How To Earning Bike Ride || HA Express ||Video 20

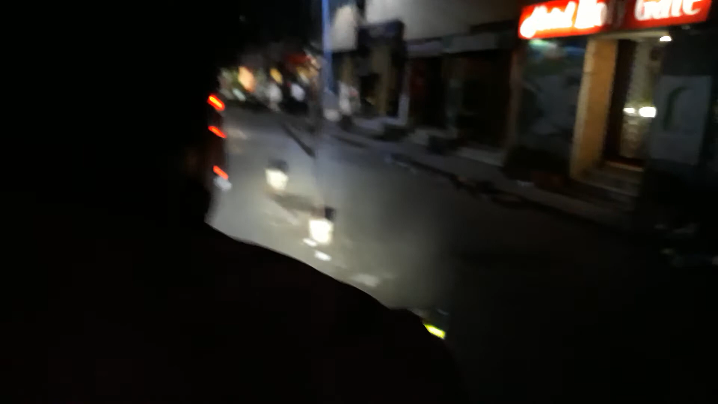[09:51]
হ্যাঁ বাম সাইড লিয়ে তার একটা টান মেরে অবস্থা কিন্তু দেখাই গেল